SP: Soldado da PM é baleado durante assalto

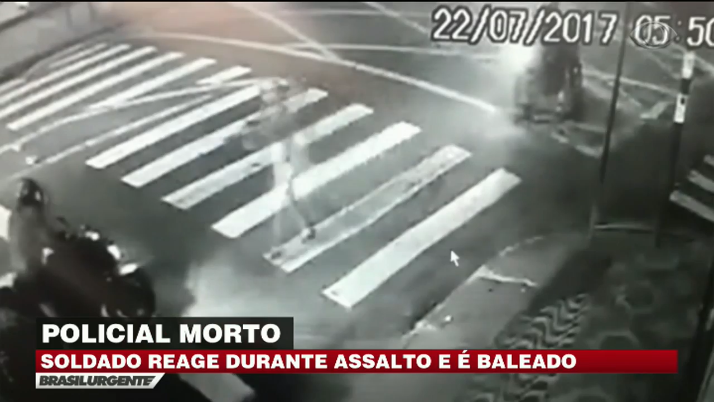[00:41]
A outra da vítima, um policial militar que voltava para casa. O soldado é rendido. Os bandidos queriam a moto avaliada em 30 mil reais. A vítima corre. O criminoso vai atrás apontando a arma. Os dois lutam. Repare, o bandido dispara e a vítima cai no chão. Mesmo ferido, ele dispara contra o ladrão. O criminoso volta. Chuta o policial.